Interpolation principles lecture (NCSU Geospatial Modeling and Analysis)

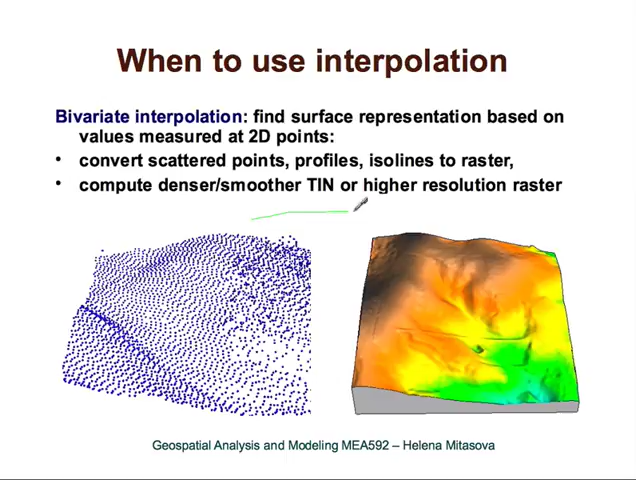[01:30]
So here is an example. We use interpolation to transform this set of points to this surface.